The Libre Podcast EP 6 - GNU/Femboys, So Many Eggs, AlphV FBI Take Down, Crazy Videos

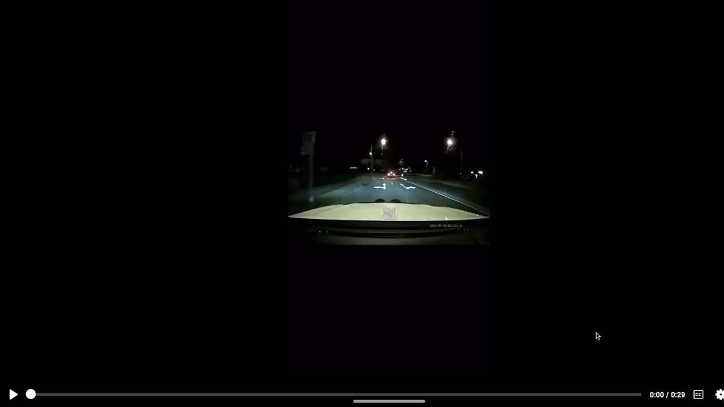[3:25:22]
Let's see, can we do sound on this? Yes, we can. Ooh, she actually got hit, though. Yeah, she's okay, though. Just a little bump. He keeps going, he's like, fuck that. Yeah. Because it's a freaking scam, dude. Like, you just come out of nowhere, and you, like, purposefully hit.